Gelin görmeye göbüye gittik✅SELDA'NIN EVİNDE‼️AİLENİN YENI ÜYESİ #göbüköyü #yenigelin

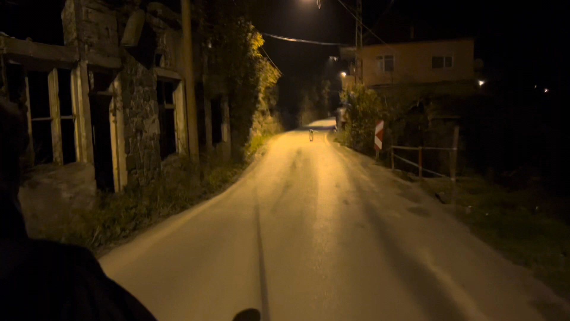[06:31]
Sen nereye geliyorsun? Bu araba geliyor. Kutlar geliyor ana. Bir ya gel. Araba geliyor köpek.